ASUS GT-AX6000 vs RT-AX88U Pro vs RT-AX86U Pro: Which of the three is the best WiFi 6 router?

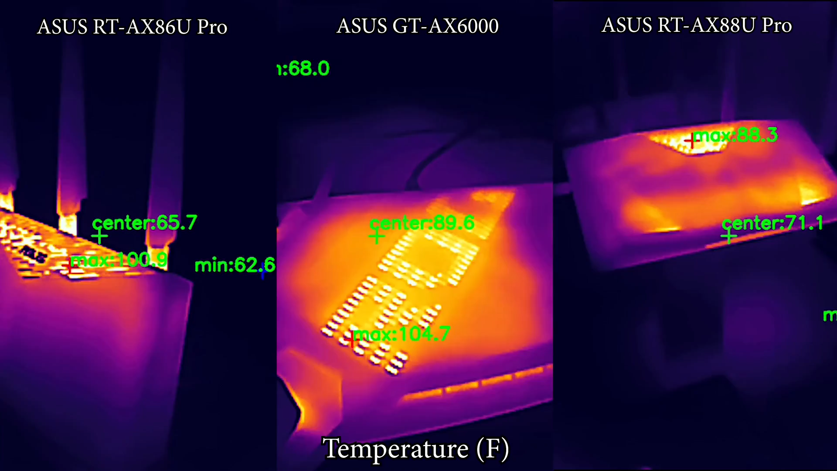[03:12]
and you can see for yourself how well each device did. All three routers rely on passive cooling,
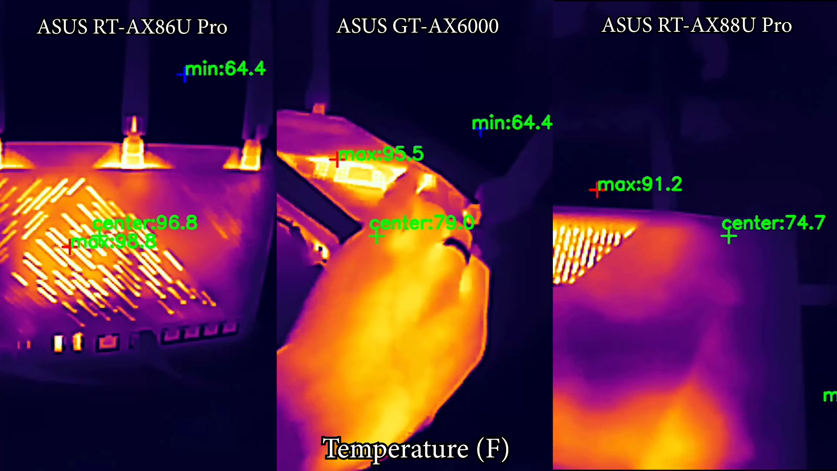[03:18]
and while I didn't see any hot spots, there is one device that slightly stood out a bit.
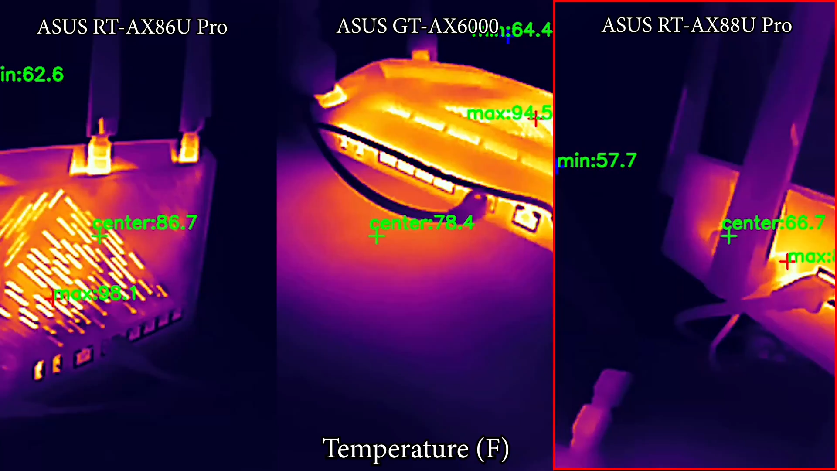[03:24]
Not by much, but yes, the Asus RTX 88U Pro seems to be just a tiny bit better at the heat management than the other two routers.